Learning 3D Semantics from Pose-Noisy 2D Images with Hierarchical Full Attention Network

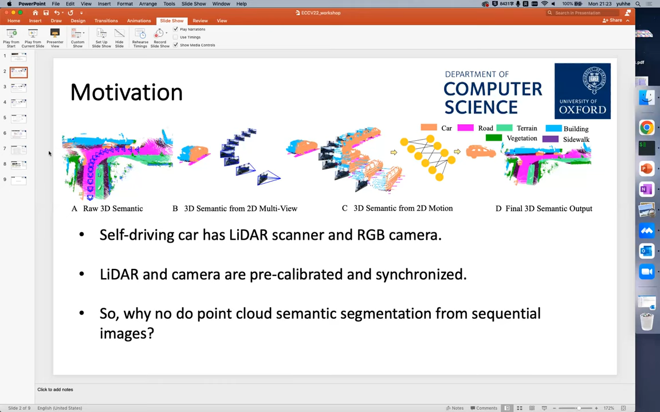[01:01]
So, we are motivated to get the point cloud semantic segmentation from the 2D image sequences. So, the overall pipeline is true here. But there are several challenges. The most prominent challenge is that the NIDA scanner and the camera scanner calibration and the synchronization are noisy,